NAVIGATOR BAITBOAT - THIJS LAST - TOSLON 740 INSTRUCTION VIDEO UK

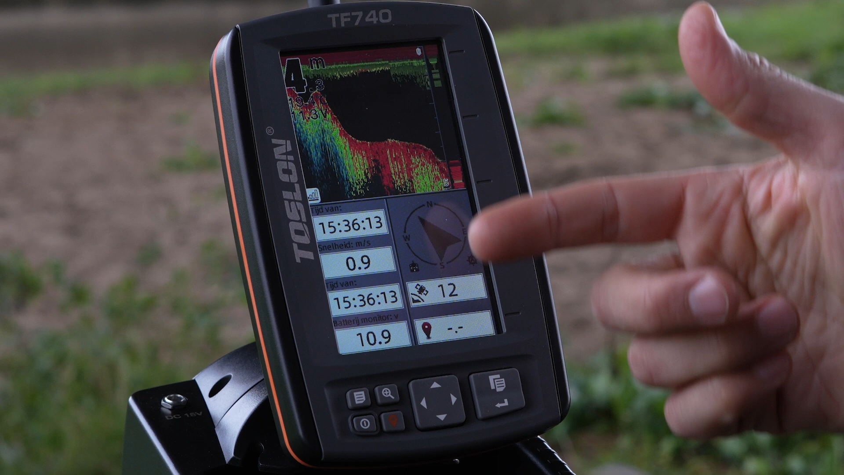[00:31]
As soon as the depth sounder is active, you are presented with this screen. As you can see in the initial screen, we see a number of things here. We see depth, we see temperature, we see battery voltage, time, compass, and the number of satellites we are currently receiving. The more satellites we receive, the more accurately the boat's position is determined, and of course, the waypoints you are going to put in.
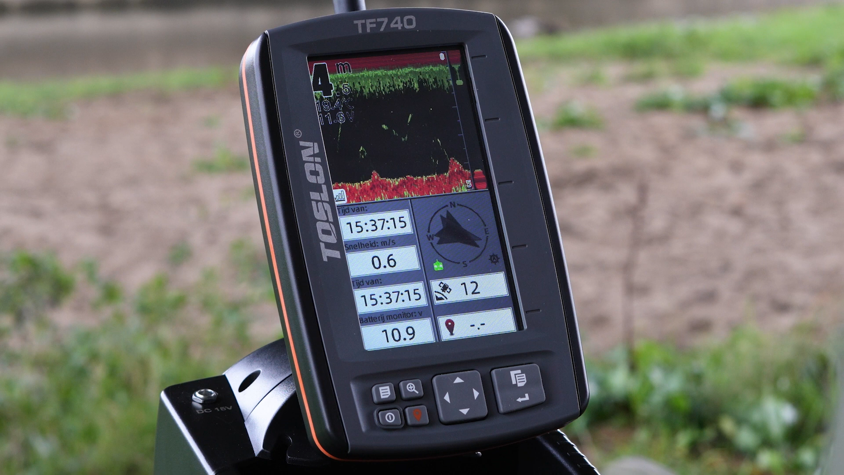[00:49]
Before we can take off, it is important to set the home position of the boat first, which is done as follows.
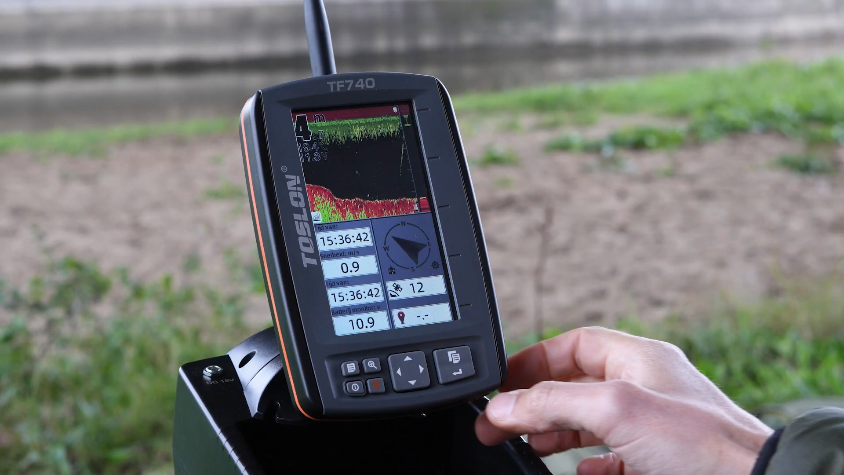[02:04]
Saved waypoints can be easily found in the menu. By simply pressing the button at the bottom right once, you enter the quick operation menu. Next, press down, click on waypoint, find the right waypoint,
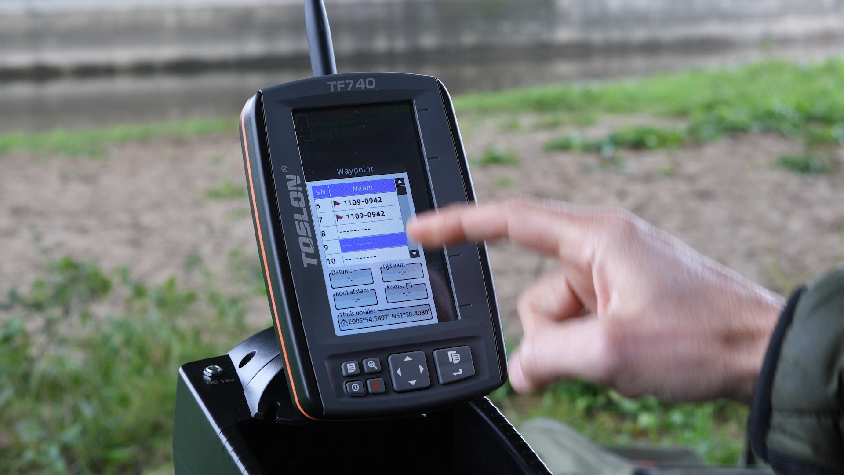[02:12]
press confirm, and your boat will take off straight away to that exact location, giving you the time to, for example, prepare another rod.
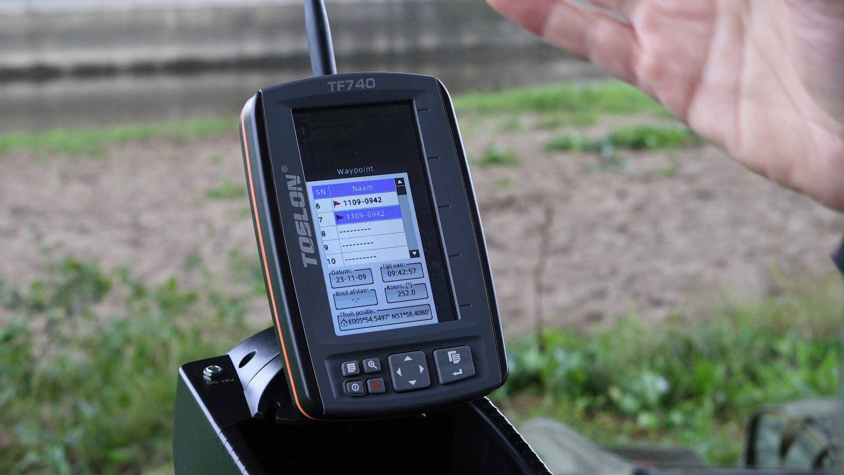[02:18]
In this same menu, you can also choose to return to your home position. In order to do that, choose go to home position.
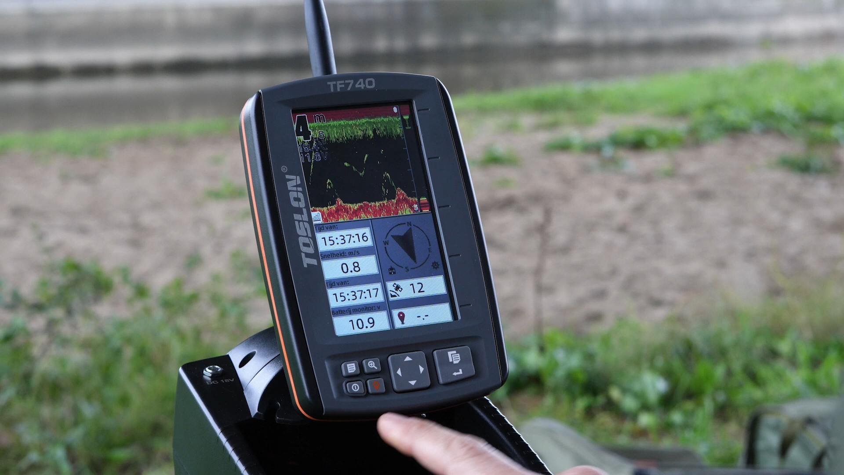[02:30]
You can also do this by simply pressing the red button, so there's more ways to return home. In the menu, you have the ability to switch screens.
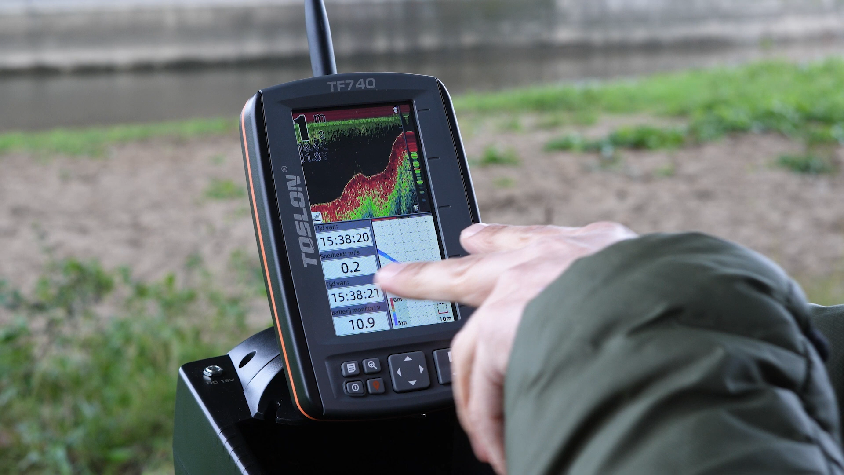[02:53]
To do this, press the top section of this button on the bottom right, and you will see that you jump to depth sounder mode with small compass. Then to split screen mode with the depth sounder and map, so you can track the route your boat is taking. And then I'm back to the home screen, where you can observe several things. In addition, you can adjust several other things in the menu.
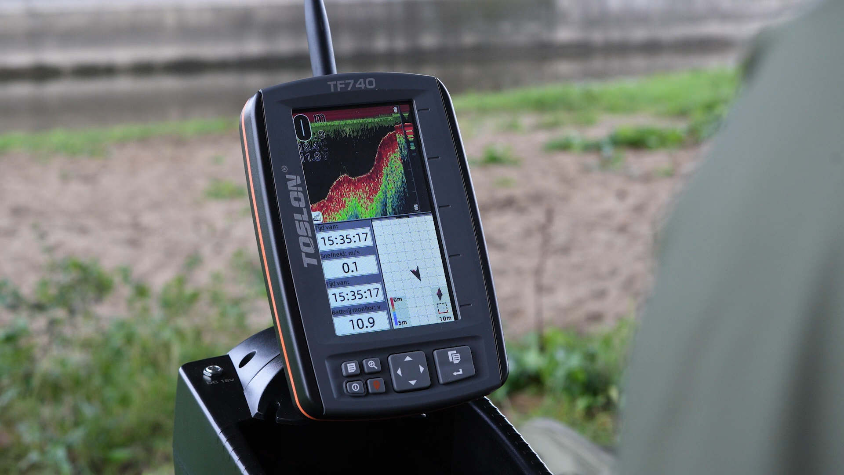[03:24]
which applies to all sorts of depth sounders, is to drive the boat as slowly as possible. This will allow your device to display a much more detailed view.